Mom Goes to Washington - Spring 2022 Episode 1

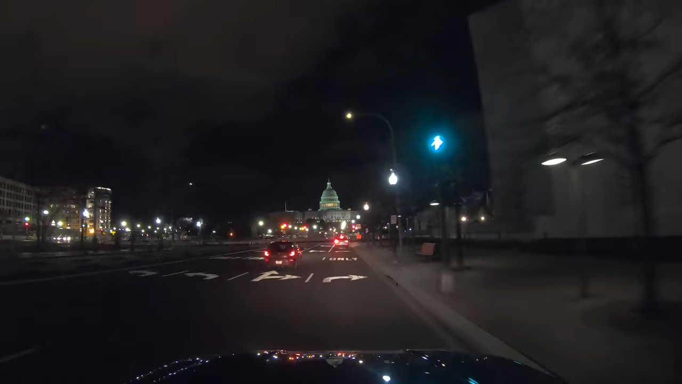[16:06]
One last view of the Capitol before we start heading back.